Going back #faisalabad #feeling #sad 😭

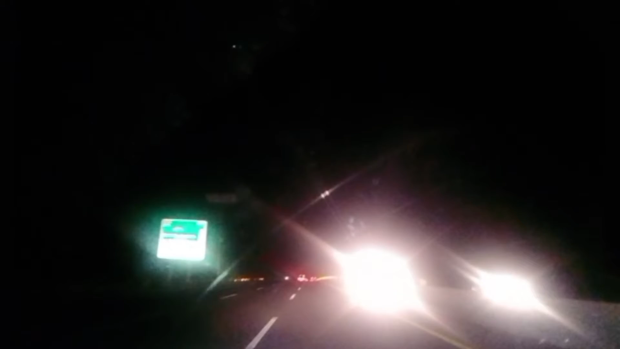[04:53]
اس وقت ہم موجود ہیں موٹروے پہ
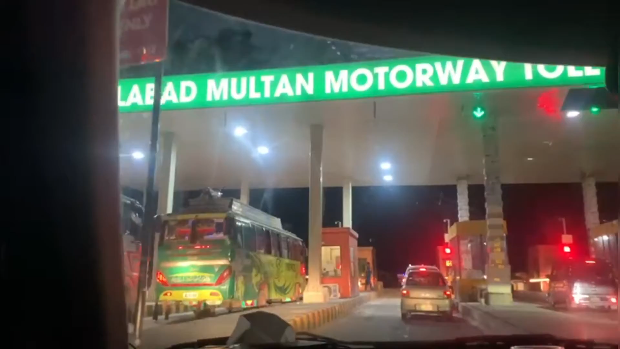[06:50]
اس وقت ہم لوگ پہنچ چکے ہیں آئی ٹھینک پنڈی بھٹیا
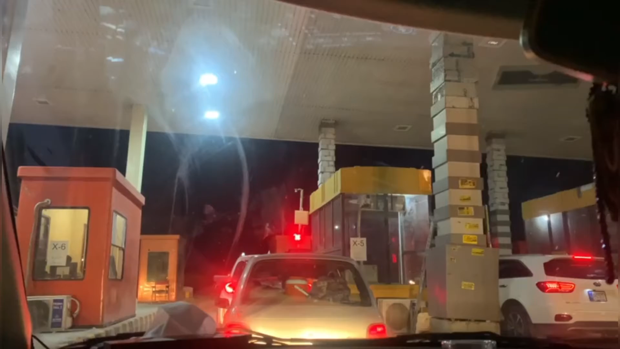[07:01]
نین سے آنکھیں بند ہو رہی ہیں مجبوری میں تھوڑی تھوڑی آنکھیں کھول کے پھر بھی ویڈیو بنائی رہی ہوں بہت سخت نیند آئی ہوئی ہے سبا گیا رہا ہو چکے ہیں اس ٹائم
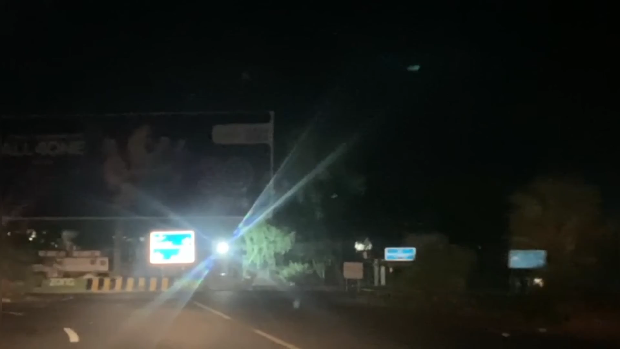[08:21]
اور ہم سرگوڑا روڈ پہ پہنچ چکے ہیں ابھی ہم تھوڑی ہی دیر میں اپنے گھر پہنچ جائیں گے